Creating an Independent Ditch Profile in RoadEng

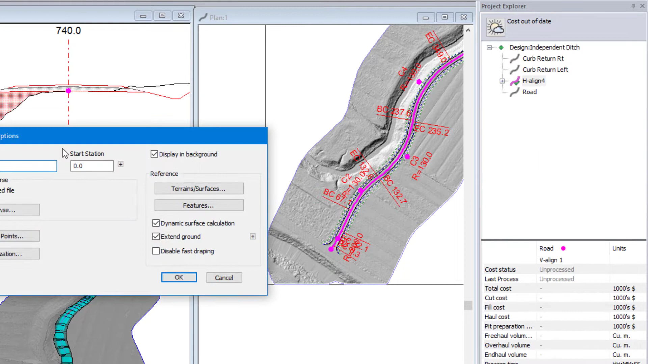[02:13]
First I'm going to shift that up but I'm going to rename this ditch right. And again, just so I don't get mixed up, I'm going to assign an empty template to it.
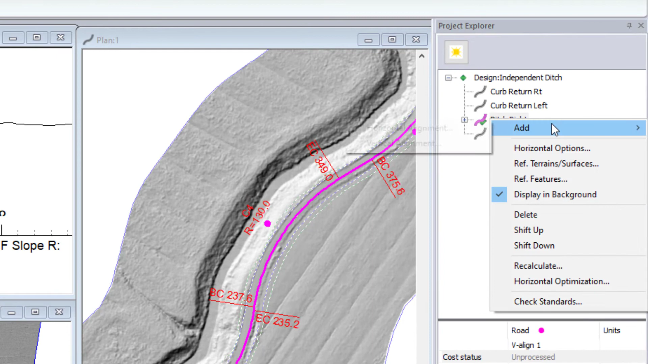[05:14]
Add horizontal alignment. Duplicate from ditch right.
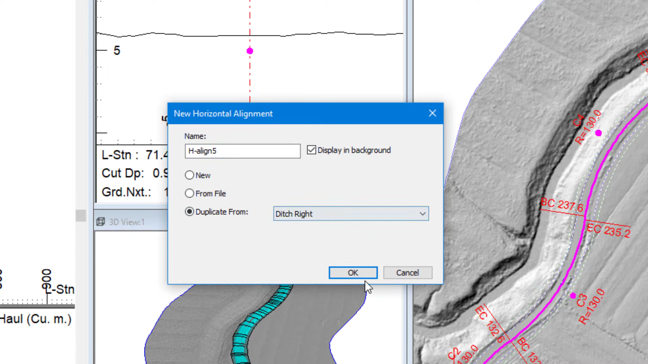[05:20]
I'm going to, again so I don't get mixed up, call it ditch left.
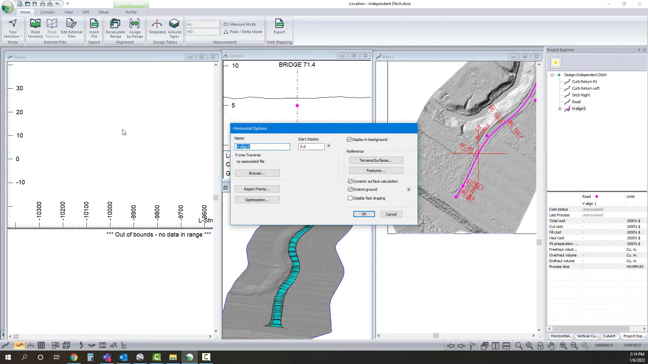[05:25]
And now I did it before, but I didn't talk about it. I'm going to shift this up. So as these different alignments get calculated, I want the ditch alignment to be calculated before my road.
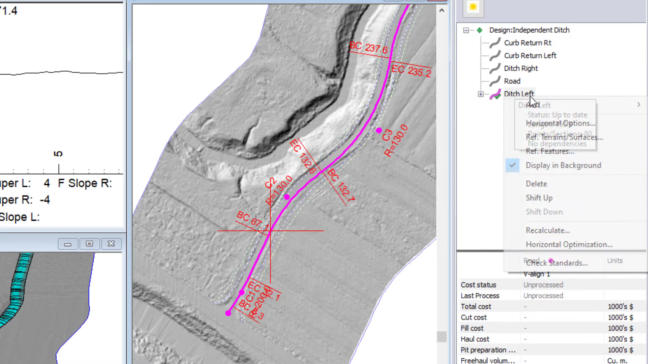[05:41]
I'm going to shift that up. Now with this ditch alignment, it's on the low side of my road.
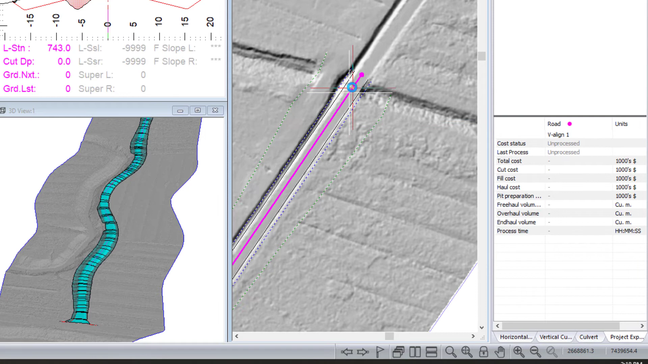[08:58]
Culvert editor. Add. I'm going to set this to be auto so it matches my crossfall. I'm going to change my diameter to be whatever I'd like.
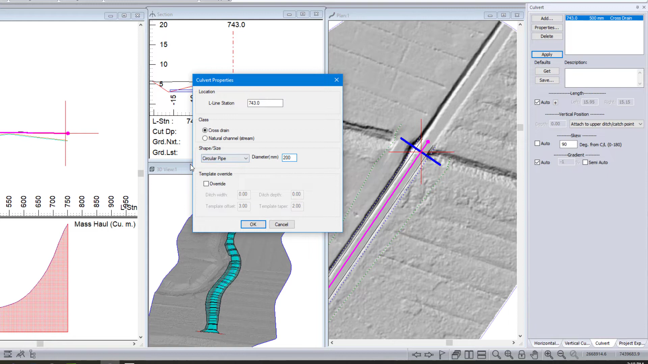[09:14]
Change my skew. There we are. So that's one.
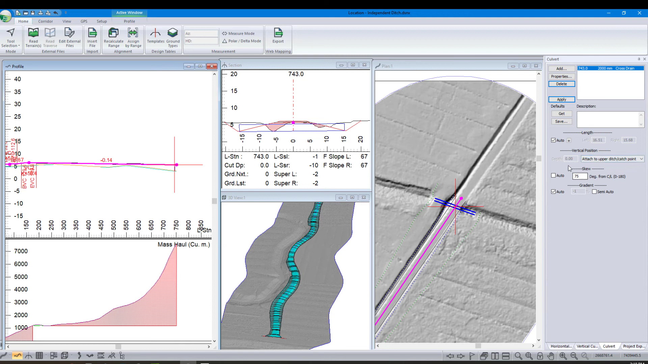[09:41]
I'll add another one here. Actually, before I do that, let's set that as our default. So when I go and add these other ones in, I don't have to start from scratch.
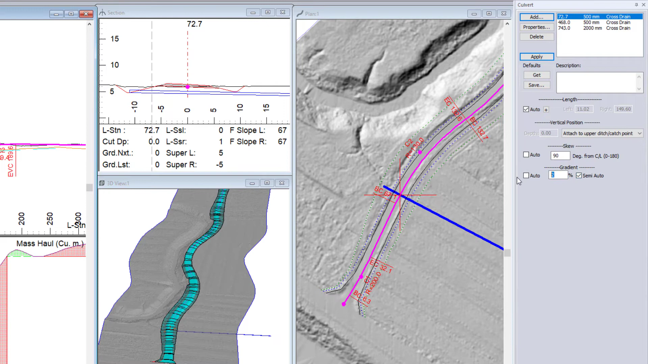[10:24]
There we are. So I've got my pipes in place.
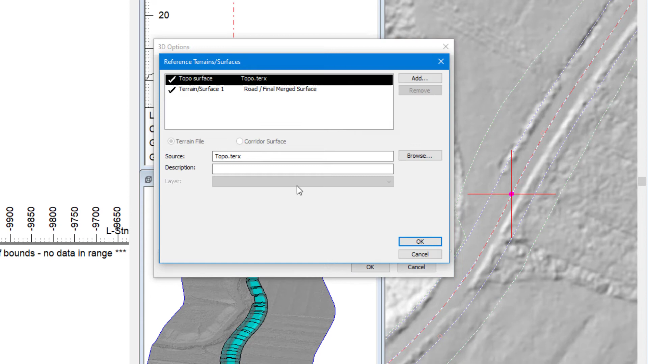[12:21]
And I'm going to set this so I include that surface in my merged surface. I'm going to turn on reference surfaces. So I can see that roadway that we have designed already.
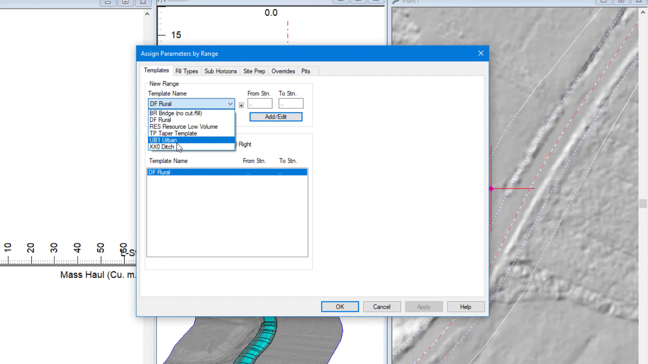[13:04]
And I'm going to assign my template that we just created to represent our ditch.
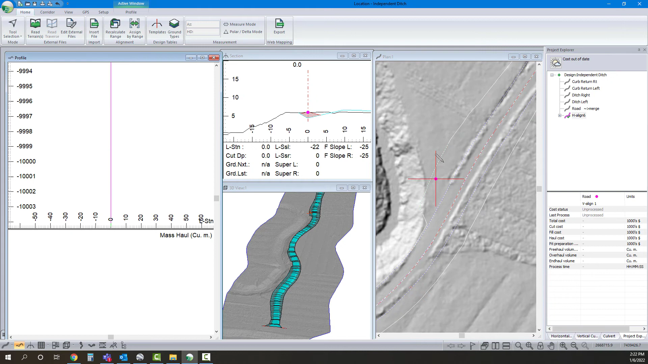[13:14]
Actually, let's move this back here.